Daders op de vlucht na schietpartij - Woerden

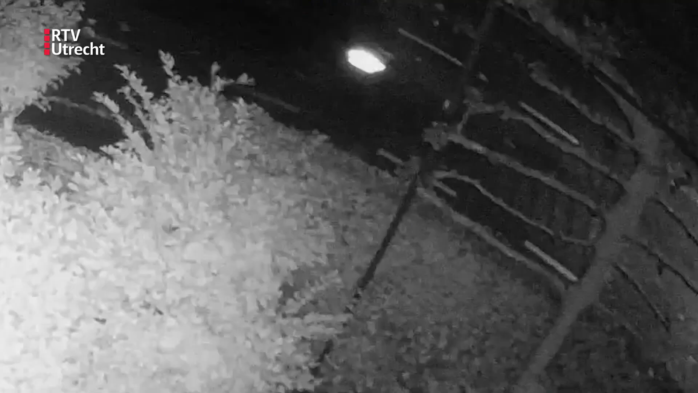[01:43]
Klopt. Deze zwarte Audi Q3 of Q5 staat hier een paar honderd meter vanaf het plaatsdelict. We zien iemand uitstappen en het lijkt of die persoon controleert of de kofferbak dicht is. Ja, je hebt nog een detail dat misschien kan helpen. Ja, het slachtoffer heeft zich verweerd die avond.